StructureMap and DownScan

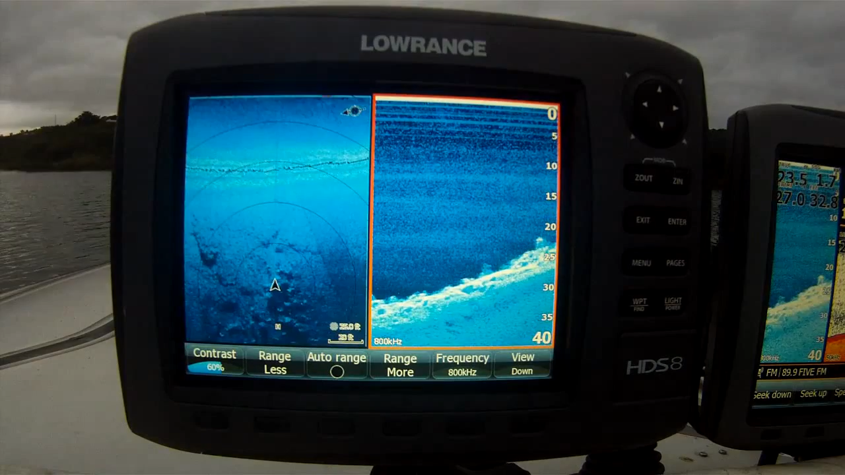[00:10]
The big rocks there, let's have a look at this little point, you can see that point sort of to our, you
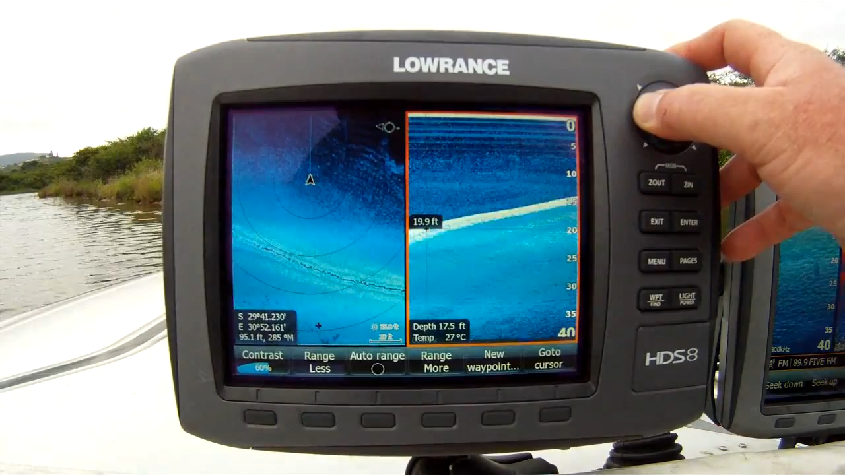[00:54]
On screen: depth 17.5 ft, water 27°C
as it did with your conventional charts before. And that's it. We now know that the fish are sitting in 20 feet of water on top of the rocks.
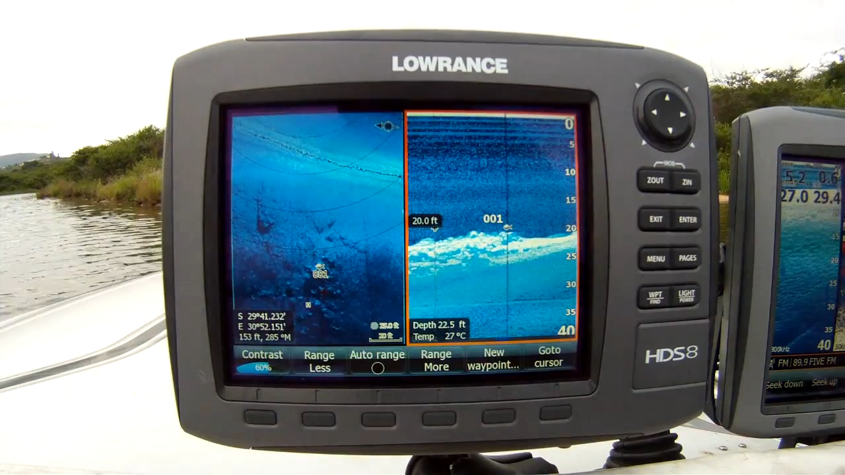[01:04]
On screen: depth 22.5 ft, water 27°C
Not a big fish, but you know what? It's the only fish in the area. We found it and we caught it. Here we go. Thank you.